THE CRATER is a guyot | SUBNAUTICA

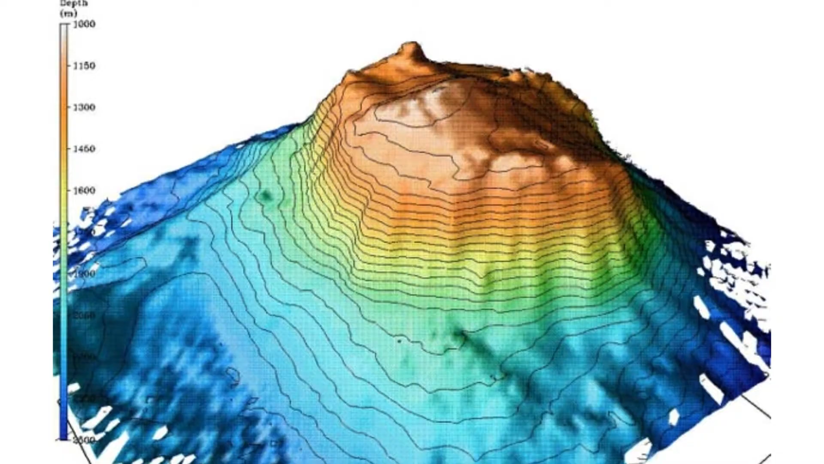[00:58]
or seamount, with a flat top more than 200 meters below the surface of the sea.